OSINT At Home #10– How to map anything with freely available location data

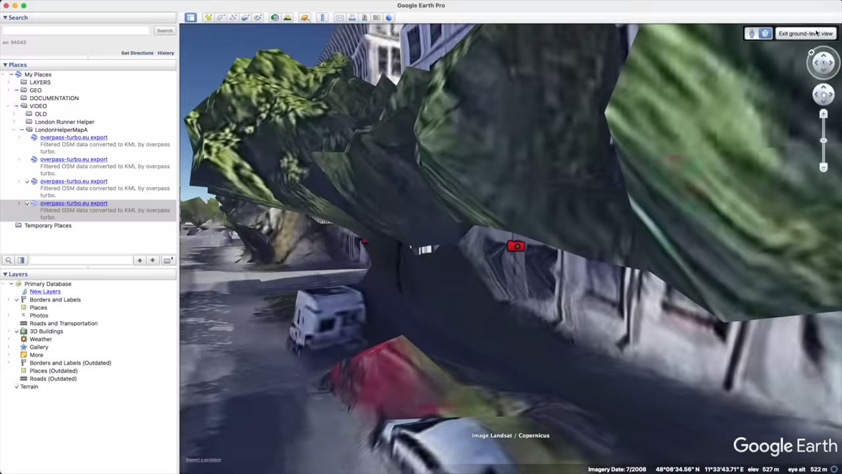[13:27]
And quite a few on the side of that building. Along that car park there.